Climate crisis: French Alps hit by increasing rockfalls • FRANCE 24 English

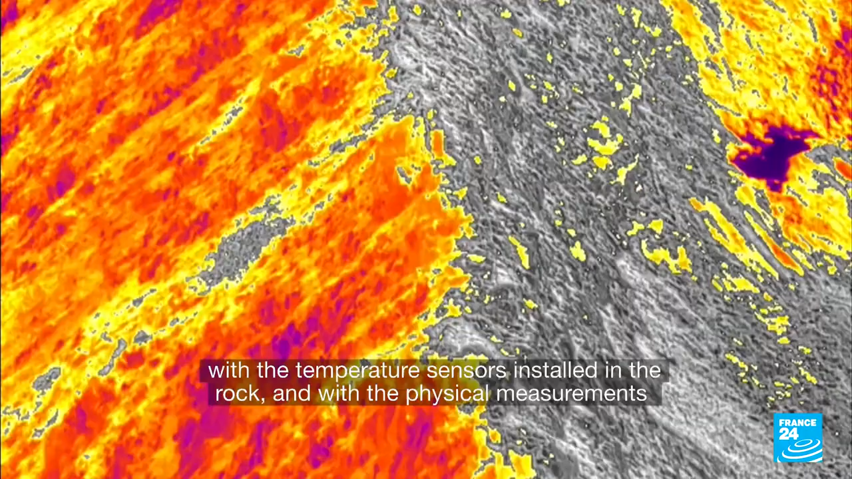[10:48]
Et ces mesures pourront être recoupées avec les capteurs de température qui sont installés dans
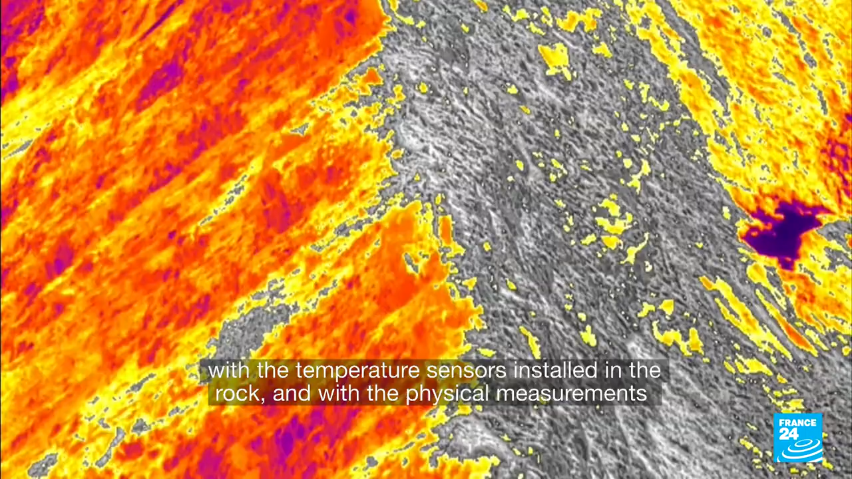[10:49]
la roche et avec les mesures physiques de présence ou d'absence de glace.